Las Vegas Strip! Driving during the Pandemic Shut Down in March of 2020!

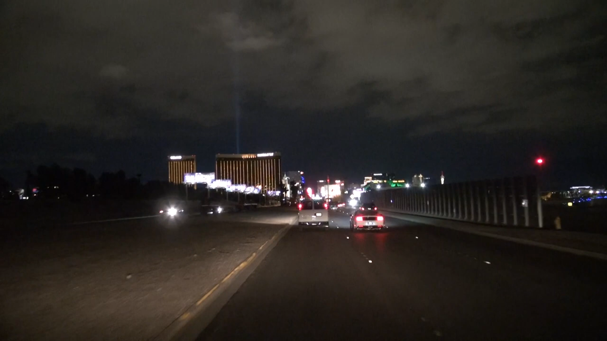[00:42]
This is the Las Vegas Strip, if you're not familiar. So I waited a couple days after the pandemic and after they announced the shutdown and like quarantine, and I decided to go see the Strip. So pay attention. You'll see things like windows boarded up, there's security everywhere, police. It does appear like there's a lot of traffic, but considering this is the Strip on a Friday night, usually it's completely wall-to-wall traffic.
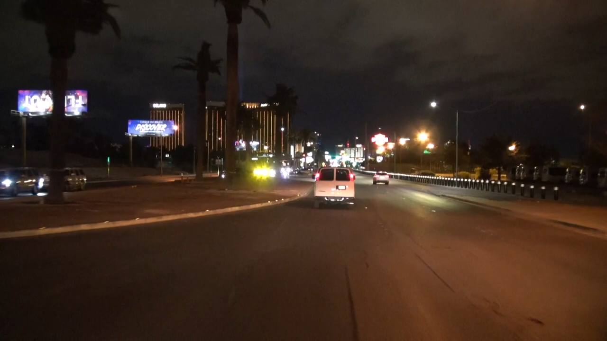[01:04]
So this is actually not a lot of traffic, and eventually over the months there was no traffic, literally none on the Strip.